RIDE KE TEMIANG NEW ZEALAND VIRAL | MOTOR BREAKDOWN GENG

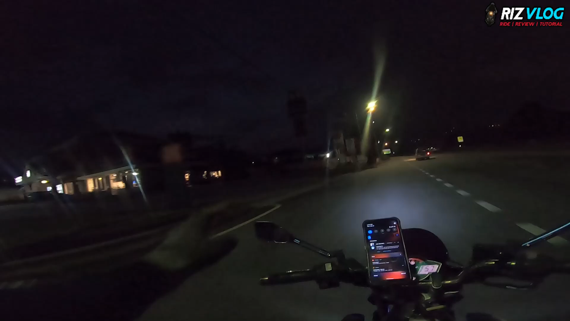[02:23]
Ni Petronas yang kena tunggu lah. Geng-geng daripada Gombak tu. Gombak ke KL ke.